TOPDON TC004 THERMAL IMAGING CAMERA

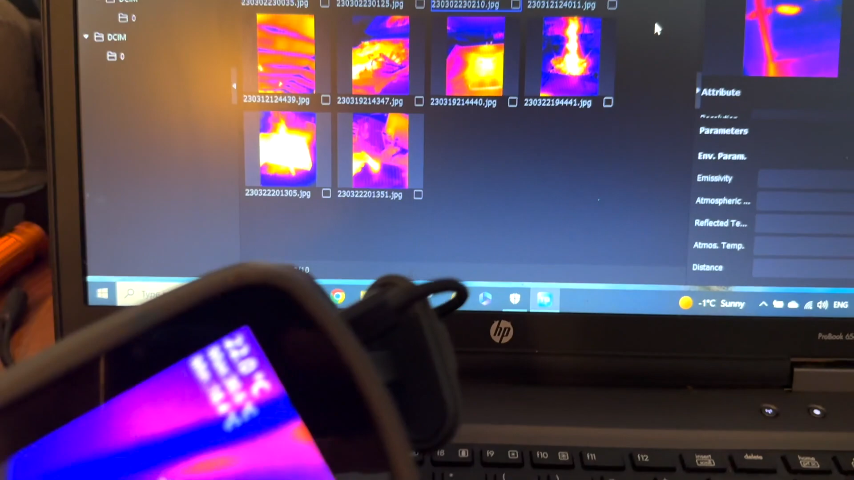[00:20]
old and outdated I get the pictures on if I couldn't get the video
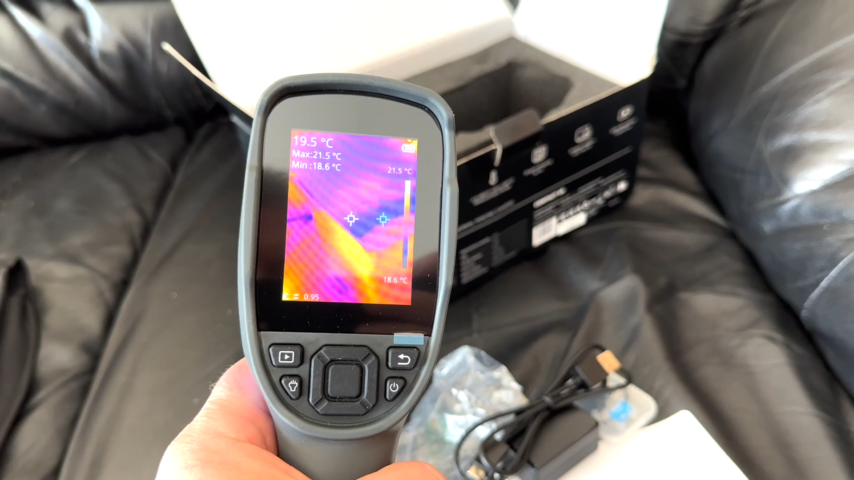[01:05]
On screen: spot 19.5°C, max 21.5°C, min 18.6°C, scale top 21.5°C, scale bottom 18.6°C
anything yet but right out of the box I'm just playing around with it and Carmen's on her cat tree and I'm just like checking carbon's
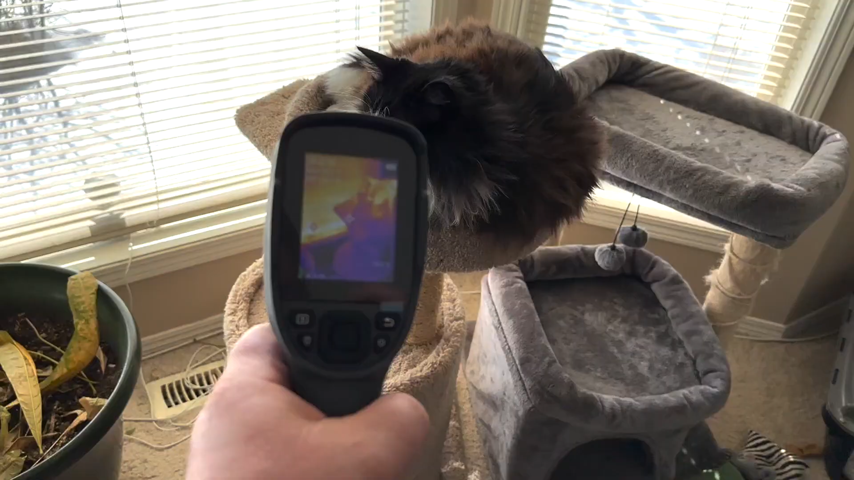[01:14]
temperature just kind of playing around with it seeing how hot she is I don't think she's very impressed though she's just looking at me probably thinking what the heck are you doing human get away from me
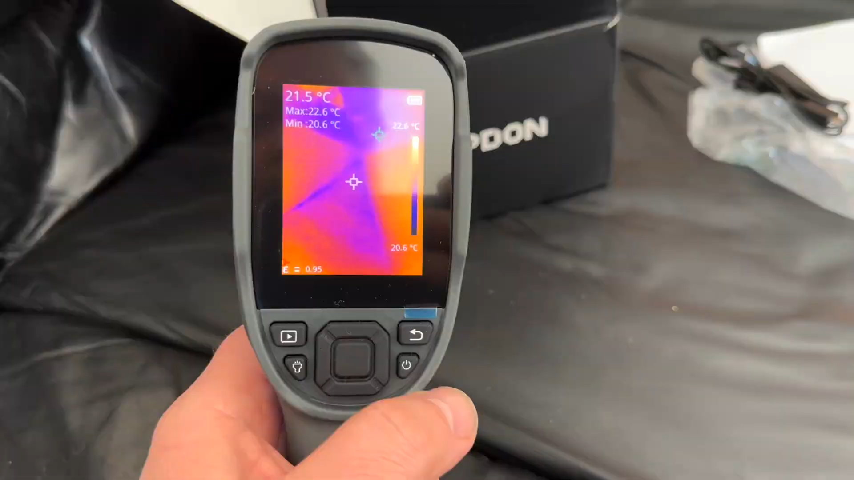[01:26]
On screen: spot 21.5°C, max 22.6°C, min 20.6°C, scale top 22.6°C, scale bottom 20.6°C
so we're just gonna go over some of the measurements your spots hot cold clothes everybody likes to see what's going on in the
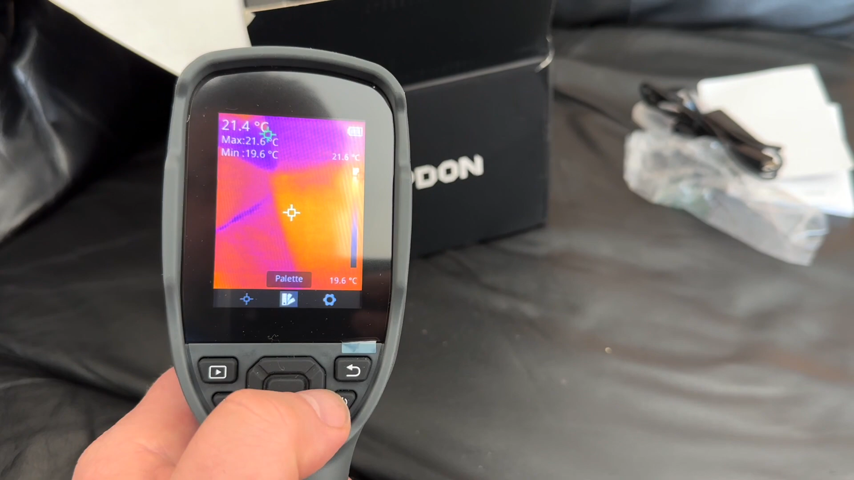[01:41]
On screen: spot 21.4°C, max 21.6°C, min 19.6°C, scale top 21.6°C, scale bottom 19.6°C
menu of course the settings measurement parameters temperature scale
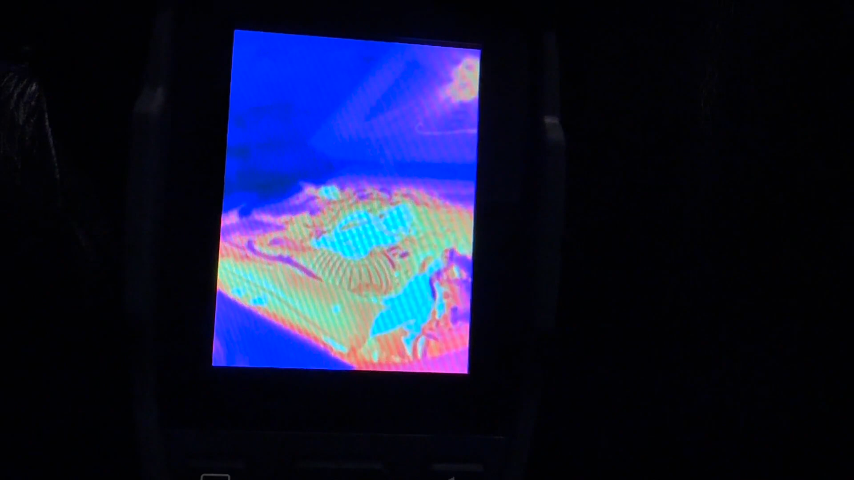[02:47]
spin I want to check out the different temperature readings on there of course when you
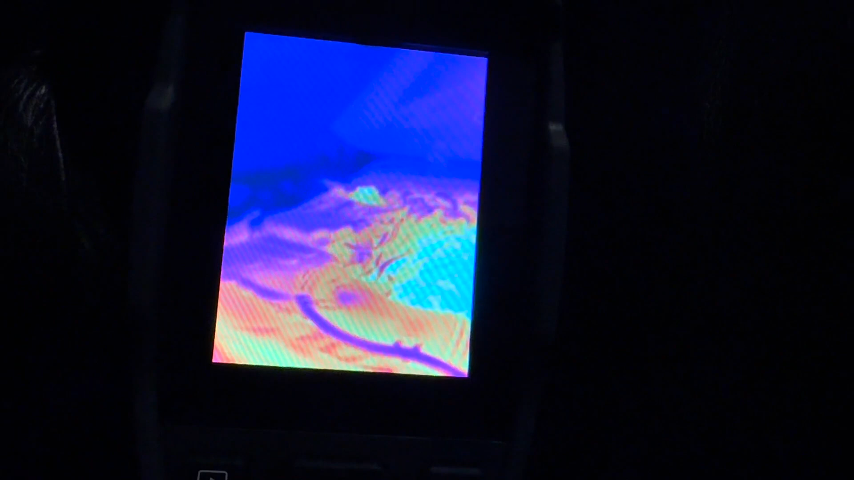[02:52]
record and play it back on the screen it doesn't tell you the temperatures but if you hook it up to the computer program I'm sure probably will
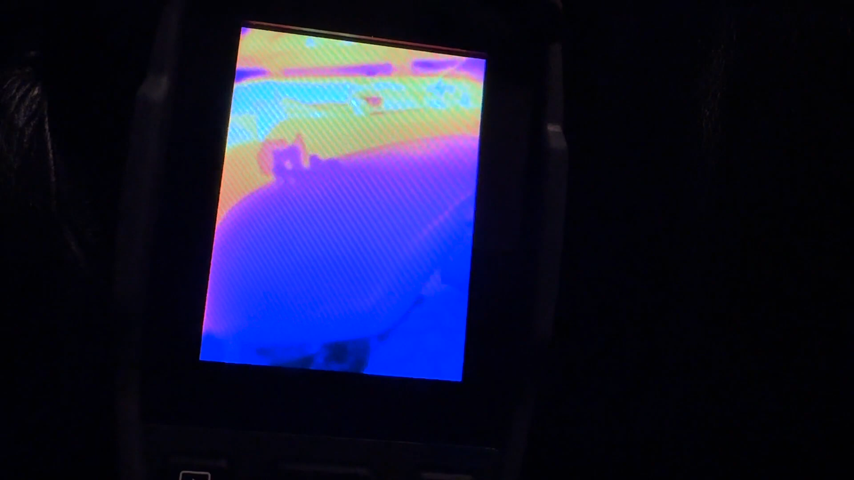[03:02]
but as you can see right now I'm just kind of checking out the heat from the engine
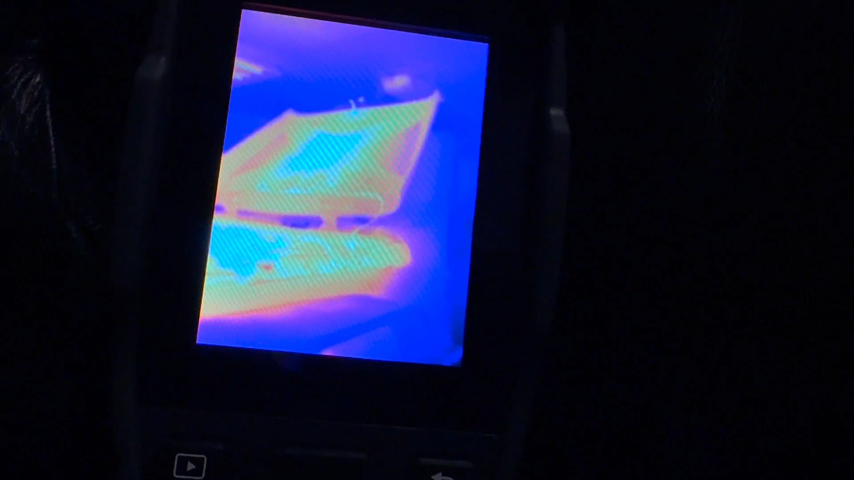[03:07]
kind of seeing where all the magic is and coming down to the
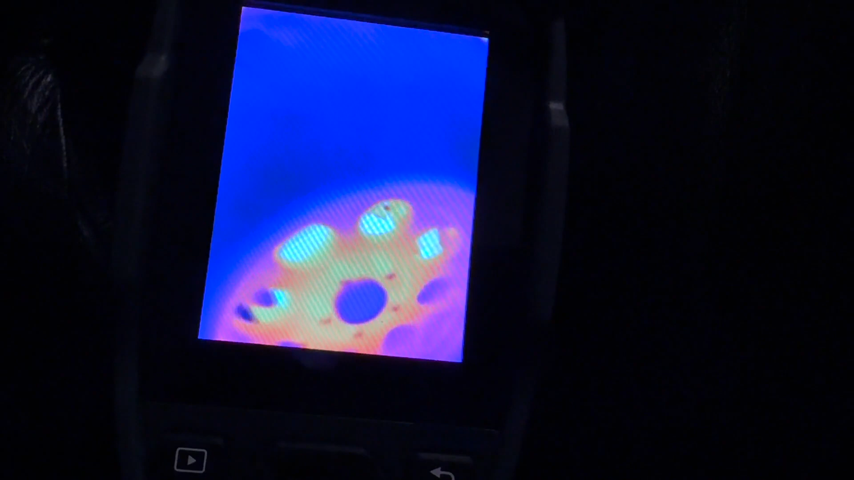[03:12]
brakes where the rotor is I think it looks like it's red hot but it's not it's not
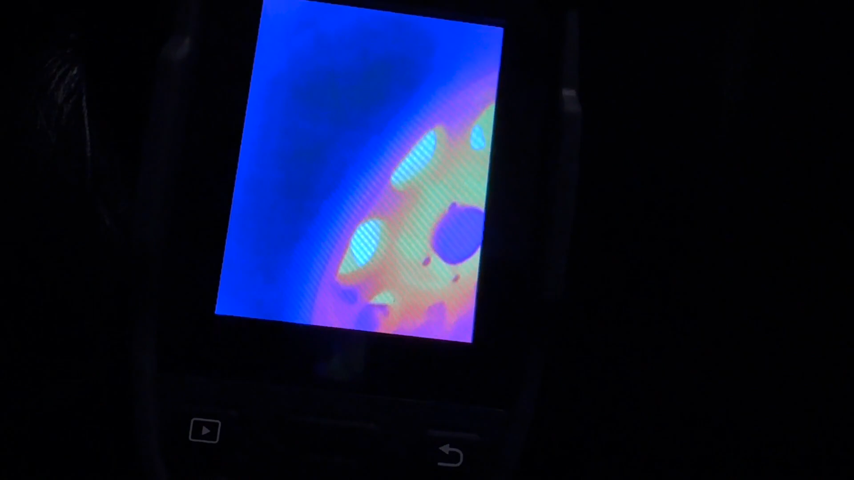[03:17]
too bad
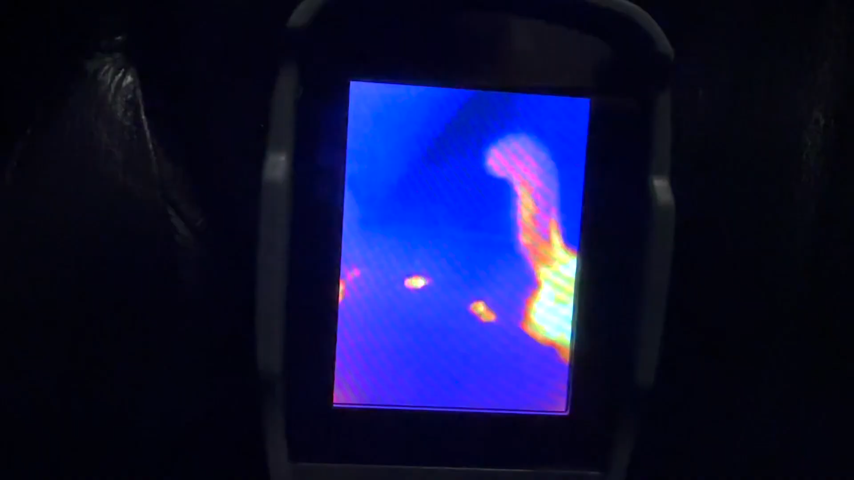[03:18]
and then these are Carmen's footprints as she's walking
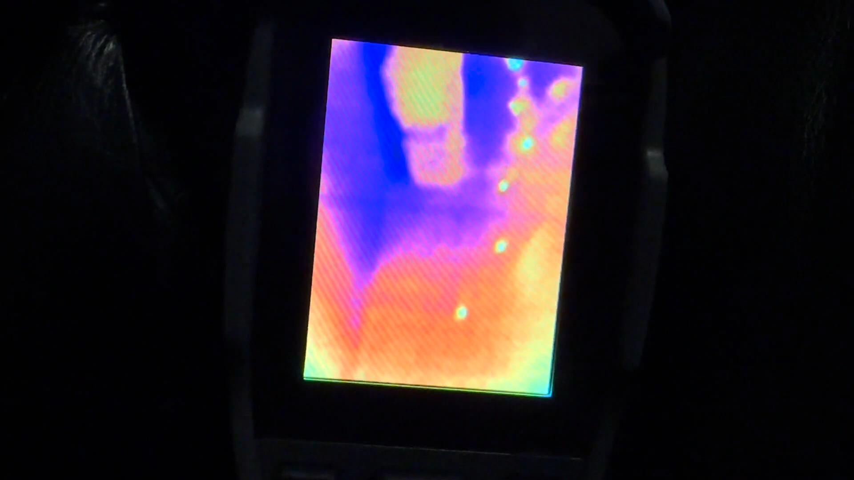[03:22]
it's pretty cool that as she walks it picks up her prints as she's trying to